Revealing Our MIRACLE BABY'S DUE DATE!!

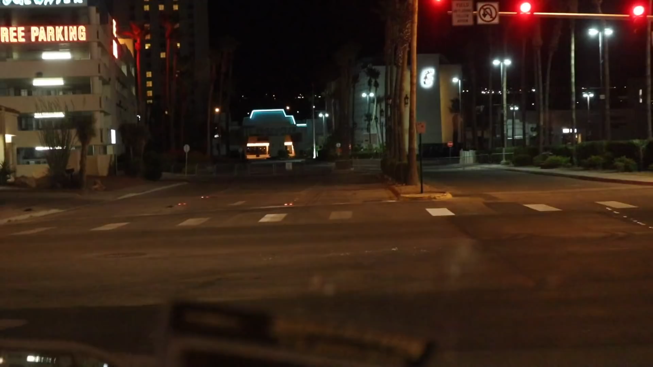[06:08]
I don't know if you guys can see but there's like gates blocking the entrance to the Edgewater.
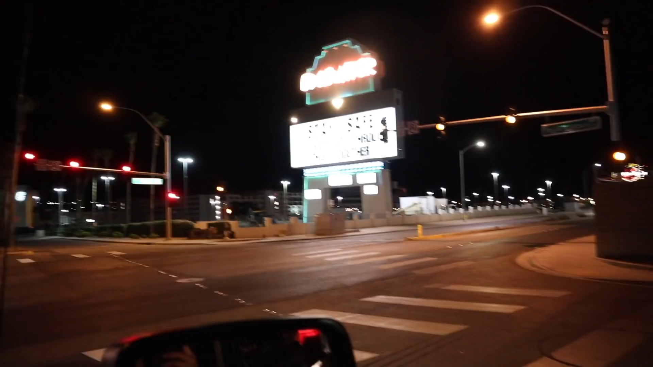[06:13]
I've never seen offline empty like this. Like they're parking lots huh?
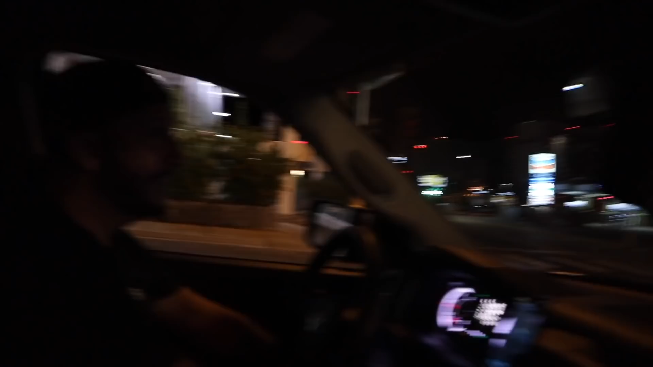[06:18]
It's like we're in a little town. Scary kind of. It's kind of scary.
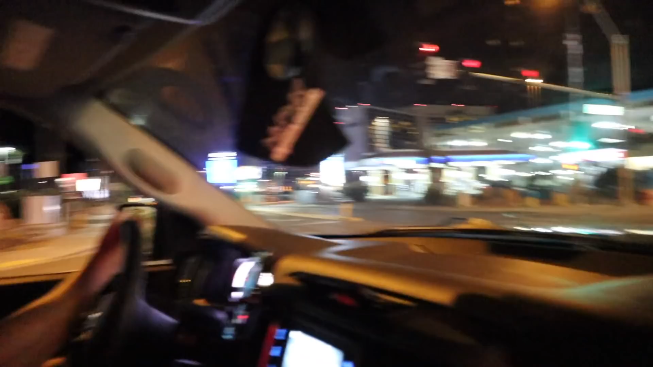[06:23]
Even Bob's favorite spot. Bikini box. Bikini box. That looks open. That looks open. Oh my gosh.